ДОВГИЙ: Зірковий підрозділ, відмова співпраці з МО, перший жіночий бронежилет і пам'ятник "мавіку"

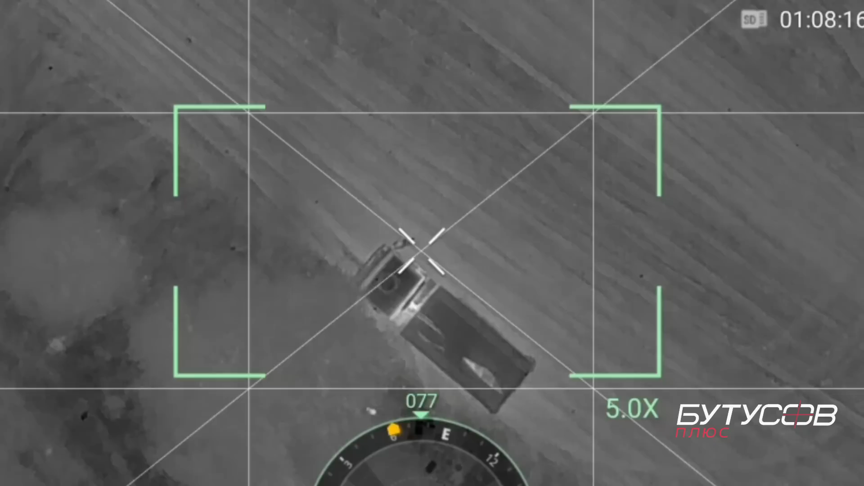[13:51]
як з однієї сторони, так і з другої сторони. Зараз вже можна робити анонімізацію цих дронів. І тепер в нас є засоби розвідки з термальними камерами, які бачать як ночі, так і в день. І сховатися від термальної камери набагато важче.